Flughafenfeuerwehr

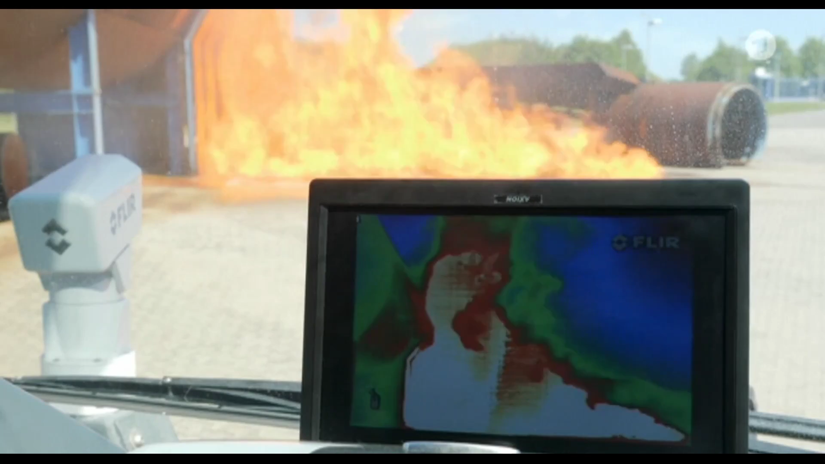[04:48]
Die zeigt dem Fahrer kein normales Bild, sondern in roter und weißer Farbe die Hitze.
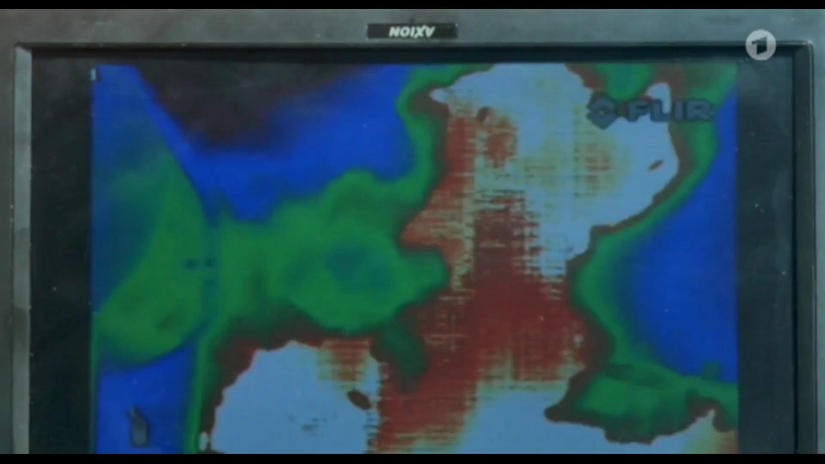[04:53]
Manchmal qualmt ein Brand so stark, dass der Fahrer gar nichts mehr sehen kann.
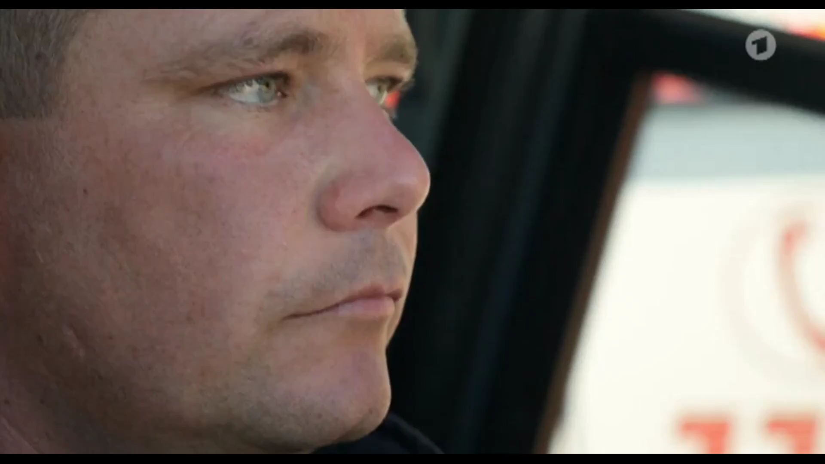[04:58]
Auch nicht, wo er löschen muss. Das Licht des Feuers kommt nicht durch den Qualm durch. Aber die Wärmestrahlen, die kommen durch den Qualm.
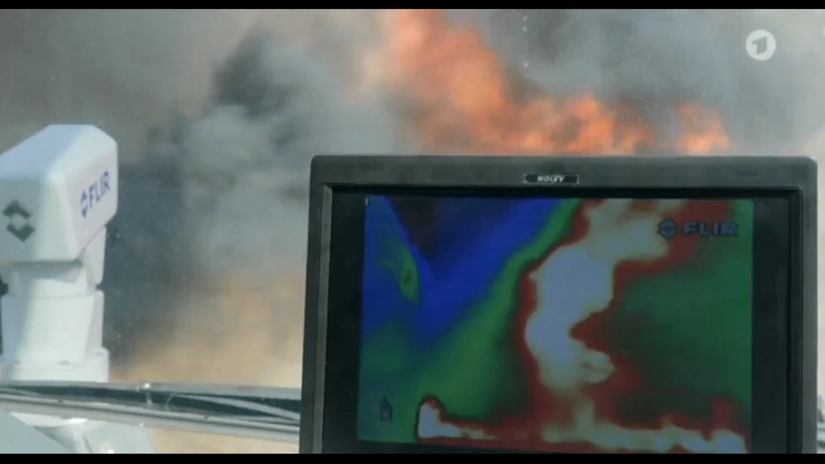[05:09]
Und die sieht die Wärmebildkamera. Und so weiß der Fahrer dann genau, wo er spritzen muss.